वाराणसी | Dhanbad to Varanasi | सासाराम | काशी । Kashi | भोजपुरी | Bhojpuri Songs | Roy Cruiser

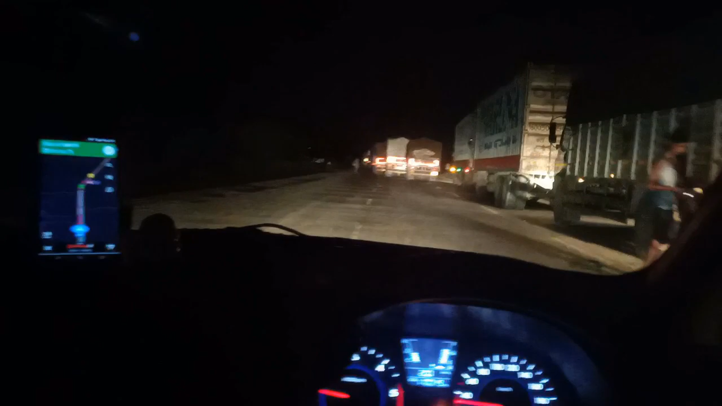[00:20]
बिहार में हो और आप भोजपुरी गाना ना सुने तो हम तो कहता है इस मनुष्य तन में जीवन लेना ही व्यर्थ है। सासाराम क्रॉस करने के बाद भभुआ या कुछ है एक डिस्ट्रिक्ट, वहीं पे फंसे हुए बुरी तरह NH1 पे। दिस सिटी इज बनारस काशी।
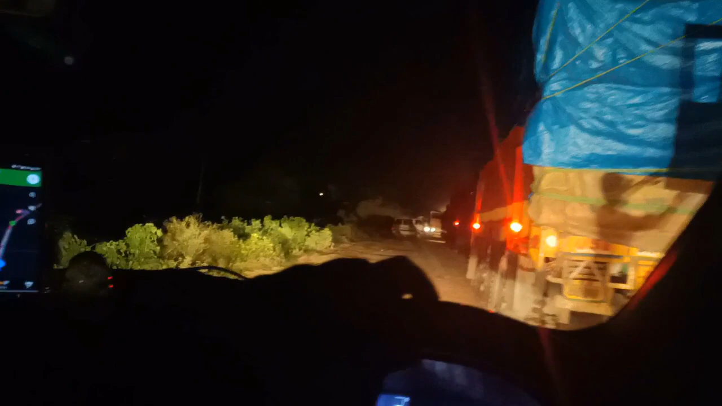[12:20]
हमारे पास तो कोई ऑप्शन भी नहीं दूसरा रोड से जाने का, गांव के लोग इधर उधर हो जाते हैं, तो चलिए वेट करते हैं। भाइयों और बहनों अभी हम वहीं पे हैं जहाँ पहले थे, क्योंकि ट्रैफिक कट ही नहीं है, एक घंटा होने चला है,
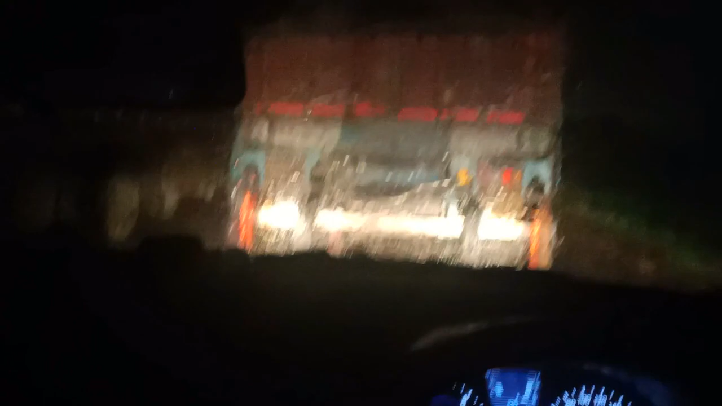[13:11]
उनका भी चैनल है यूट्यूब का इनसाइड आर डायरीज़, तो उन्होंने मुझे बताया कि वो लोग भी फेस किए थे ये इशू,
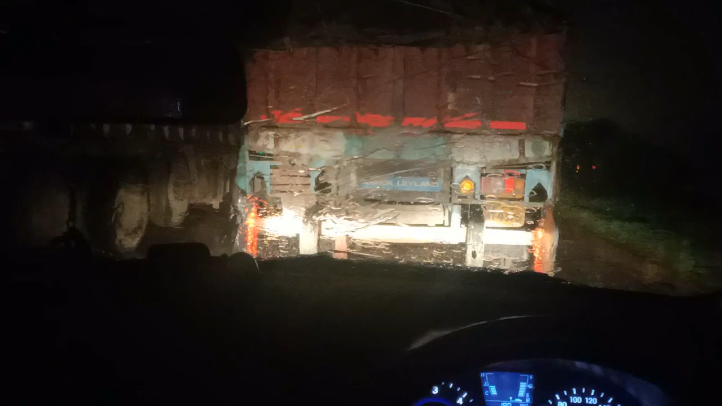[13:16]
तो इस रोड में है, यूपी बिहार का बॉर्डर है, आगे यूपी इन करेंगे, तो ये प्रॉब्लम है,
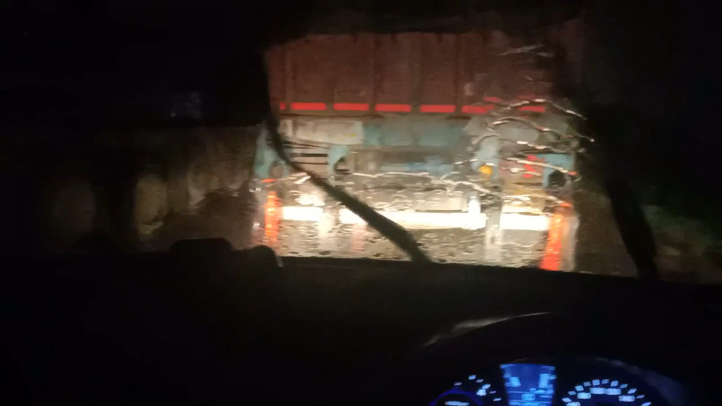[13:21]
कुछ नहीं किया जा सकता है, लेकिन हाँ बस है, बातचीत कर रहे हैं,
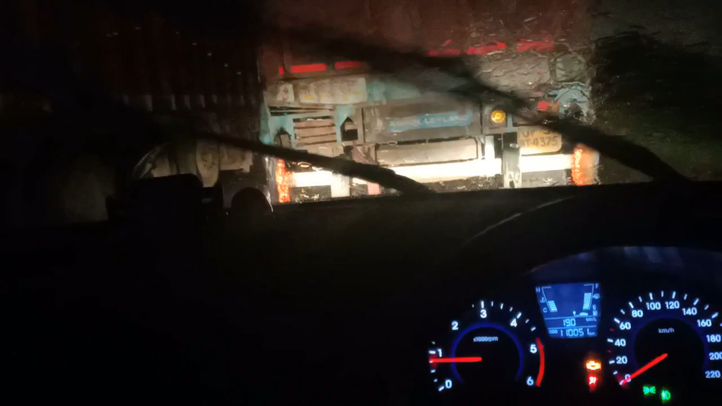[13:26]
गाना वाना बज रहा है, बारिश भी स्टार्ट हो गई है, मज़ा आ रहा है थोड़ा सा, तो मज़ा लीजिए आप भी, हम भी ले रहे हैं।
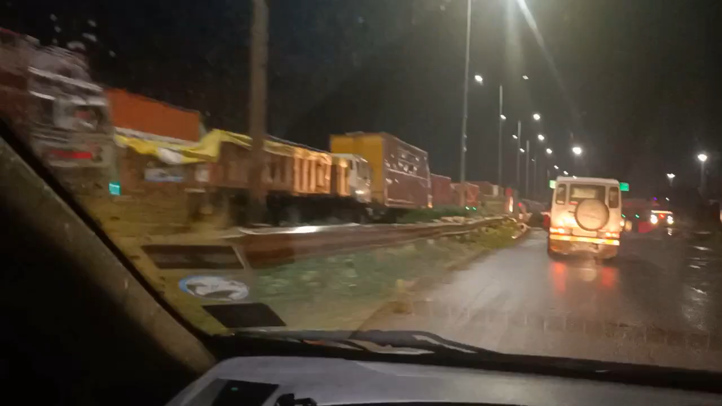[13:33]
तो गाइज ये पूरा ट्रैफिक ऑलमोस्ट 1.5 से 2 किलोमीटर का बाकी था, एक घंटे से ज़्यादा फंसे रहे हैं, अभी तक हम लोग को पहुंच जाना चाहिए था बनारस, लेकिन फंसे हुए थे, तो लोग उल्टा आ रहे थे,
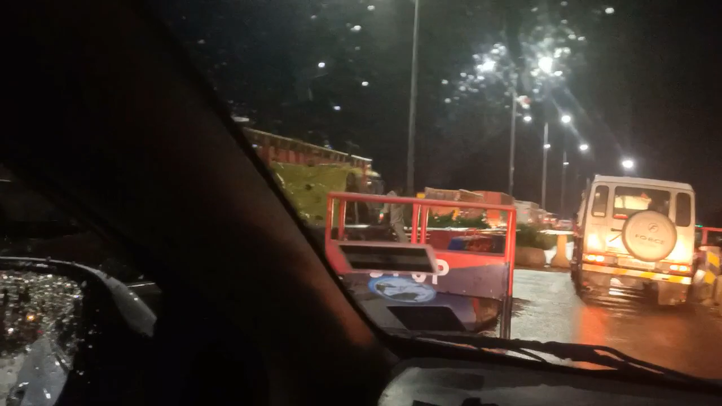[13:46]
प्राइवेट कार्स जो थे उल्टा रोड, मतलब अपोजिट साइड से, जैसे आना नहीं चाहिए,
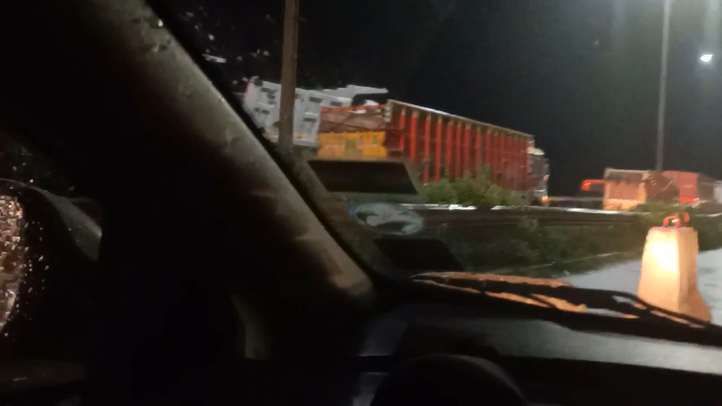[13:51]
लेकिन ऑप्शन भी कोई नहीं है, पूरी रात तो खड़ा नहीं रह सकते हैं एक ही सिग्नल पे टोल गेट से पहले, तो अभी देख सकते हैं ट्रक की कितनी लंबी लाइन है, लगभग ऑलमोस्ट 2 से 3 किलोमीटर की लाइन है,
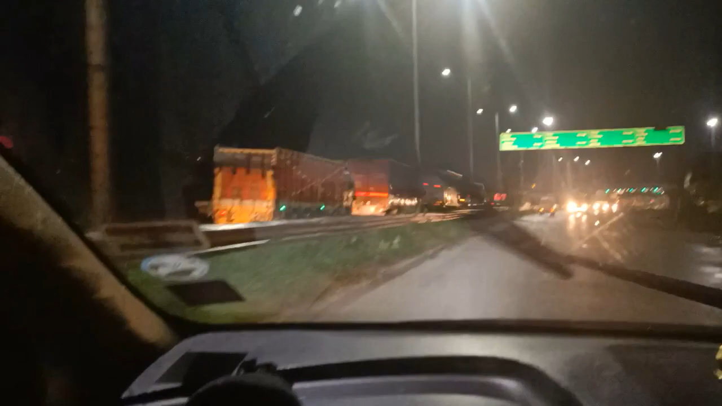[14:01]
तो एक जगह क्रॉस करने का था, तो हमने अपोजिट साइड क्रॉस करके थोड़ा केयरफुली चला रहे हैं, हैजार्डस लैंप ऑन करके, सो दैट कि अभी जल्दी से जल्दी पहुंच जाएंगे टोल के पास और ये कर पाएंगे।
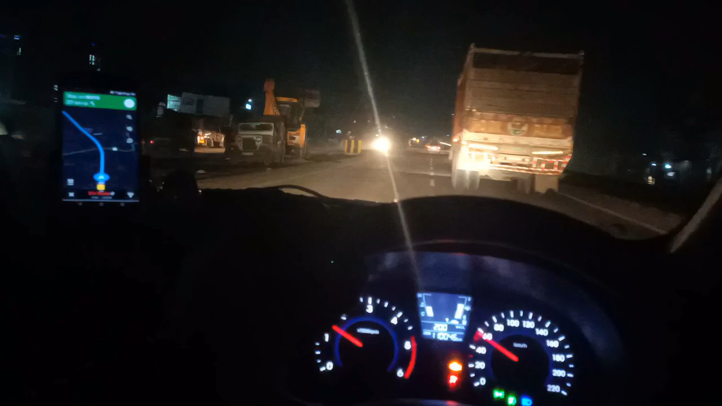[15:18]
ये जस्ट अभी हम लोग इन किए हैं यूपी, ये बॉर्डर था यहाँ पे ऑफिशियली गूगल मैप के अकॉर्डिंग। काफ़ी ट्रैफिक है चारों तरफ, इतने ट्रक्स हैं, पूरा जाम है, रोड भी देख सकते हैं तुम, बेकार सा यहाँ पे है।
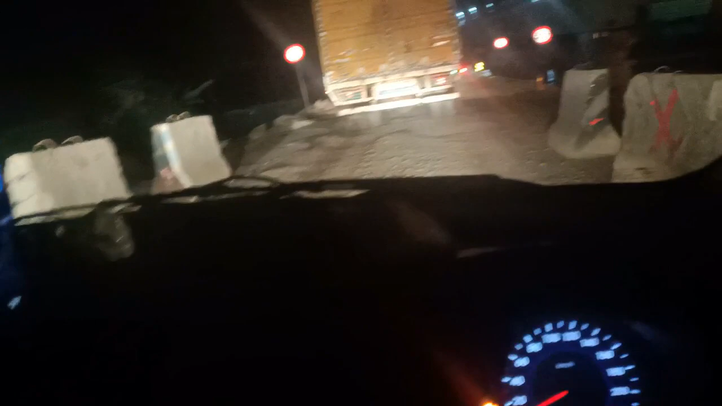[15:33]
कोई नदी का पुल है यहाँ पे जिस पे हैवी व्हीकल्स अलाउड नहीं आना, सुपर हैवी व्हीकल्स 50 टन तक आ सकती है। रोड देख लो कितना घटिया है, ये ऑफ रोड का पूरा आ रहा है फील। और गाड़ी का, क्योंकि मेरी गाड़ी का ग्राउंड क्लियरेंस कम है तो टच भी हो रहा है कहीं कहीं,
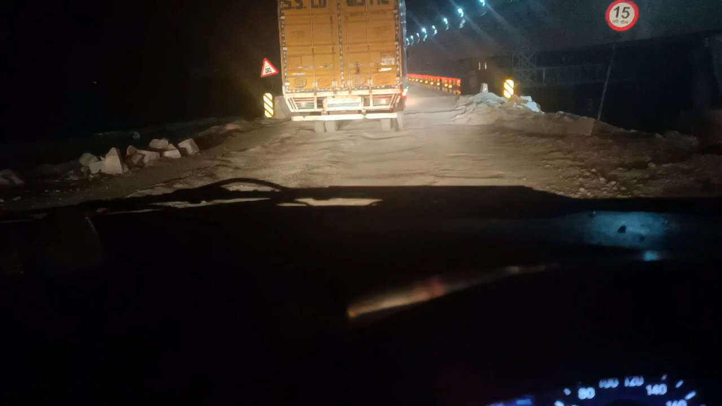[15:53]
शायद इवनिंग में जल्दी आते तो इतनी ट्रैफिक नहीं मिली होती। अभी भी हम लोग 50 किलोमीटर दूर हैं वाराणसी से और एक्सपेक्टेड टाइम है 11 बजे, 11:17 दिखा रहा है, 11:15 तक।
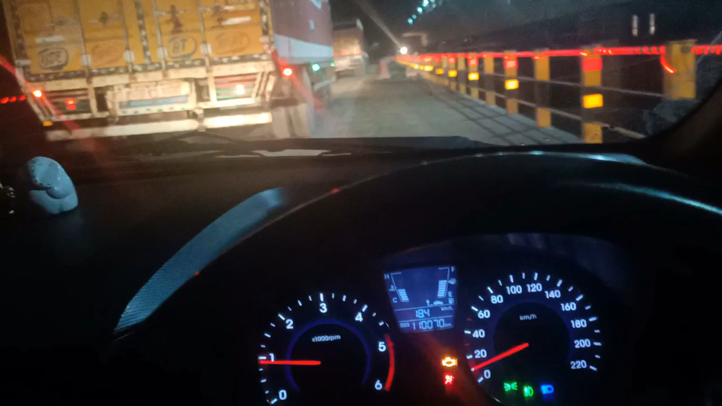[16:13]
तो अभी बात हो रही थी हर्ष भाई से, बोले पूरा रास्ता ऐसा ही रहेगा जैसा मिल रहा है। तो अगर ऐसा रास्ता है यूपी में चारों तरफ, तब तो फिर दुबे जी का गाड़ी सही में पलटा होगा। भाइयों एवं बहनों, हर हर महादेव।
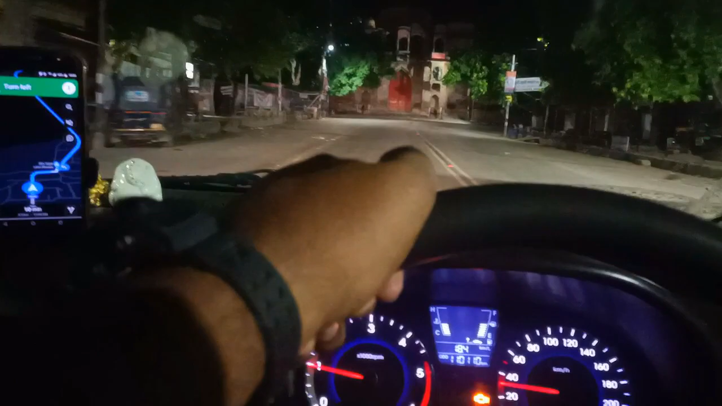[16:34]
हम हर हर महादेव इसलिए कह रहे हैं क्योंकि रात के बज चुके हैं 12:30
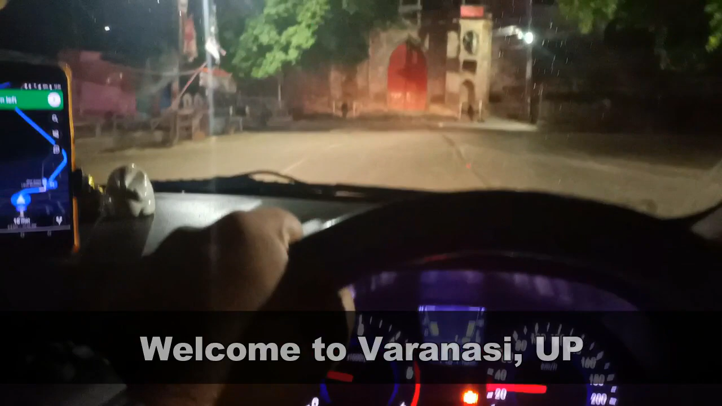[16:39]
और हम पहुंच चुके हैं काशी यानी कि बनारस,
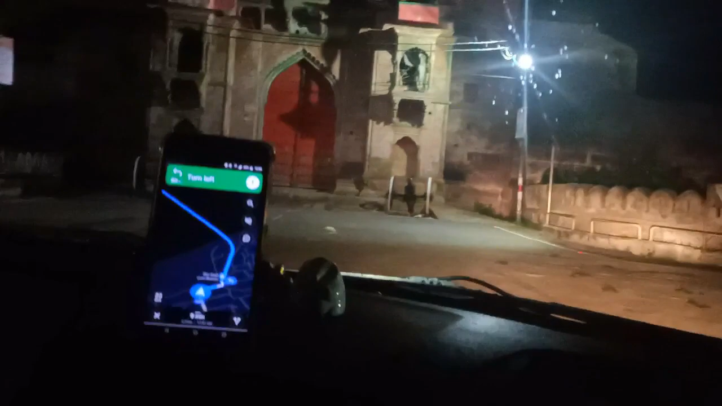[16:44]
और सामने जो छोटा सा एक फोर्ट है, जो पुराना किला है, इसके उस पार गंगा नदी है।
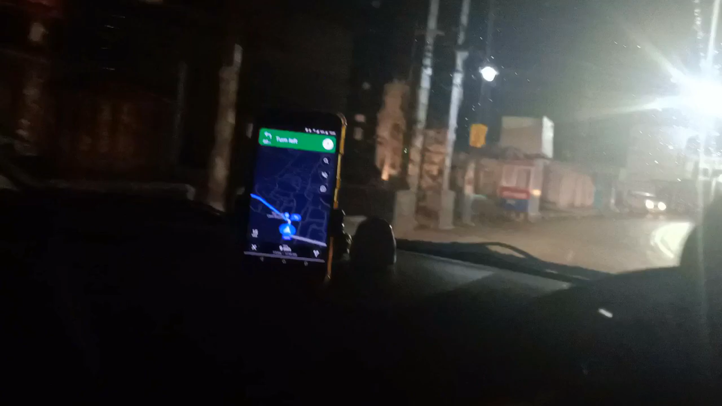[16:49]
तो अभी जस्ट गंगा नदी हम लोग पहुंचने वाले हैं, गंगा मैया को।
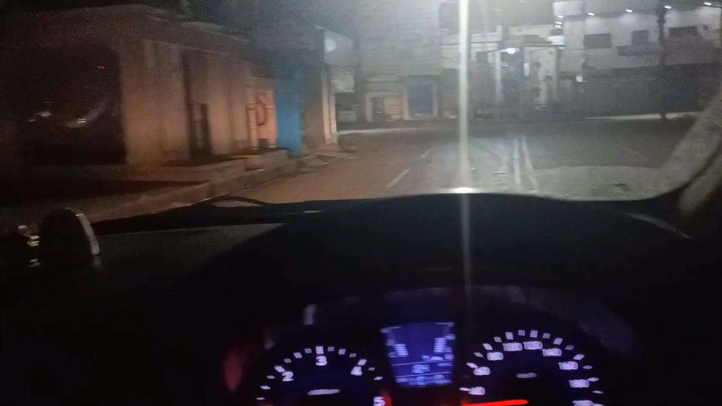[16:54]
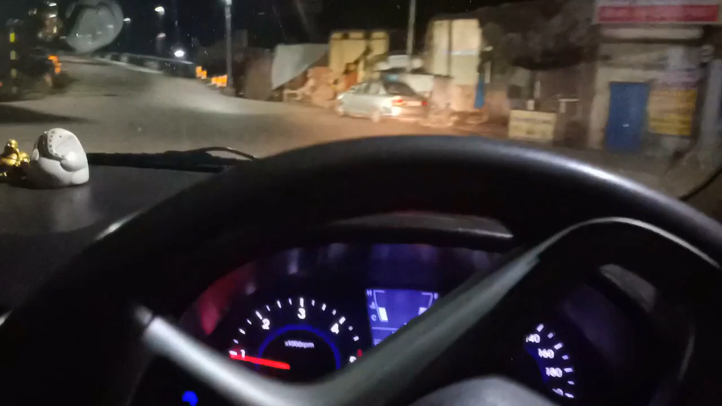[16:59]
एक बस अभी सामने जो है ब्रिज है गंगा मैया का, डजंट मैटर कौन फोर्ट देखने आया।
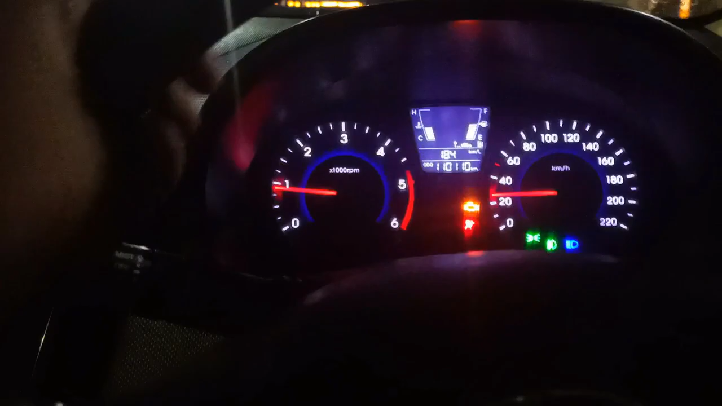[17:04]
तो गंगा मैया का जो ब्रिज है यहाँ से स्टार्ट होने वाला है, और डेढ़ बज गए हैं रात के, 12:30 बजे सॉरी।
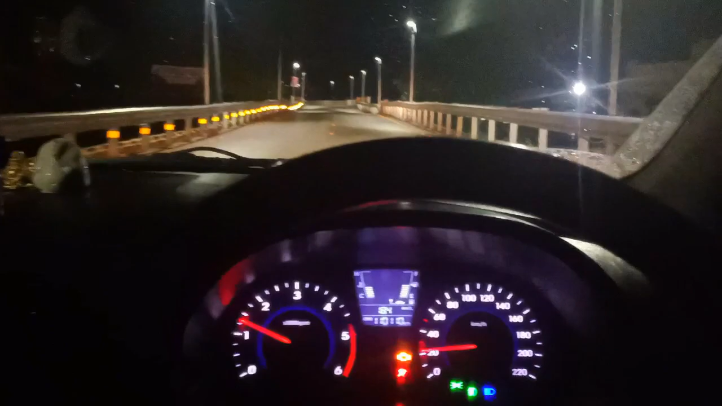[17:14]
तो प्लान था एक्चुअली जाने का आगे और प्रयागराज तक, बट लेट हो चुका है, ट्रैफिक इतनी थी पूरे रास्ते में तो रुक तो नहीं पाए, लेकिन हाँ अब यहाँ ब्रिज पे थोड़ी गाड़ी को रोकेंगे। तो ये देखिए हम लोग गंगा नदी के ब्रिज पे, गंगे रिवर के ब्रिज पे वी आर स्टैंडिंग हियर।